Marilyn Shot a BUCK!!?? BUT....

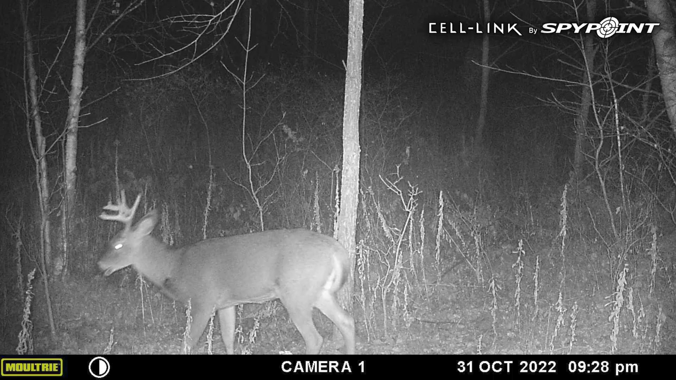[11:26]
The deer is alive. So here we are a few days later, and that buck is back on the property, hitting scrapes,
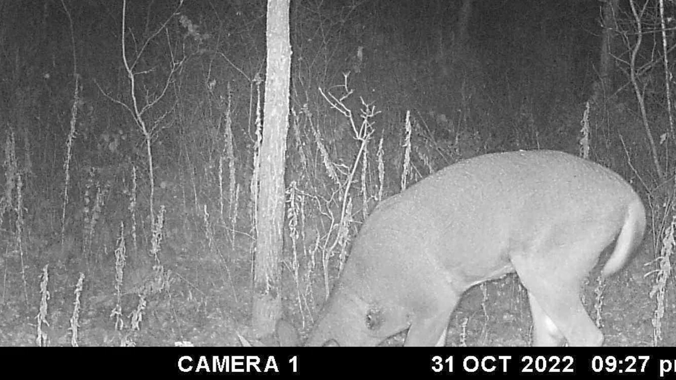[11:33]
being normal, and he's got a big wound on his neck. So, you know, the best worst news you can get, you know,